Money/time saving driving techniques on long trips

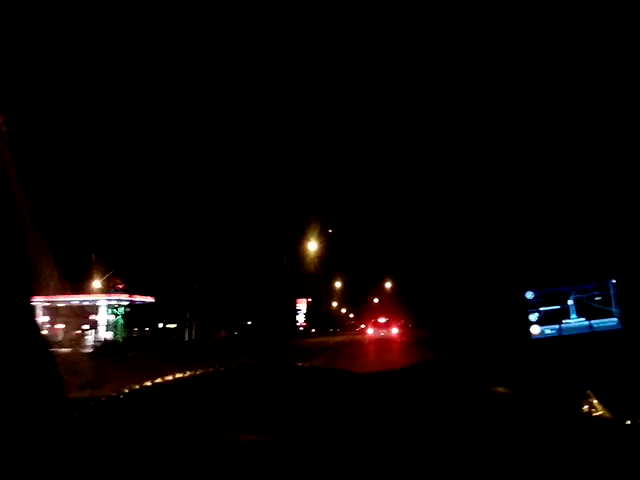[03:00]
behind other cars. But also in the night you cannot see those speed measuring traps which are on the side of the roads.
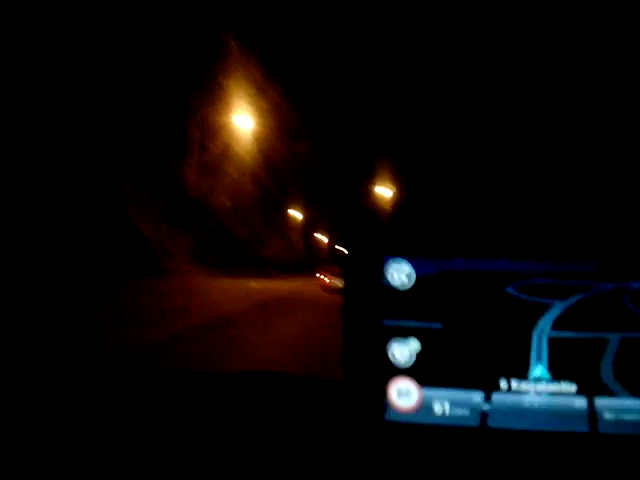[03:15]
That's why it's crucial that you buy a navigator which warns you about the
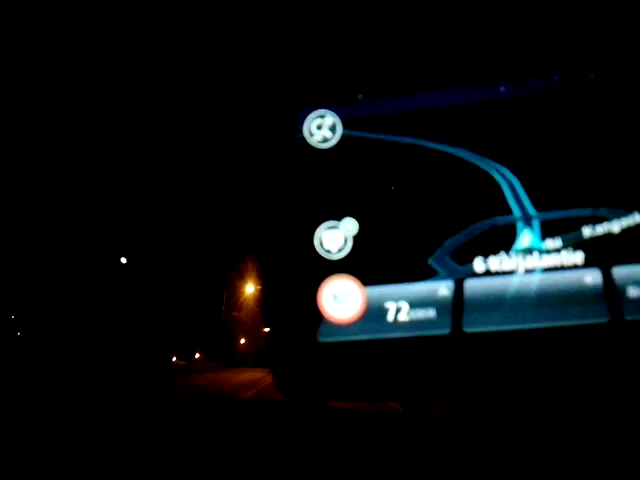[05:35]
So you have about 30 seconds to watch from your navigator where you have a conjunction to the right or the left, and try to make it so that they haven't seen you if you have driven off from the road.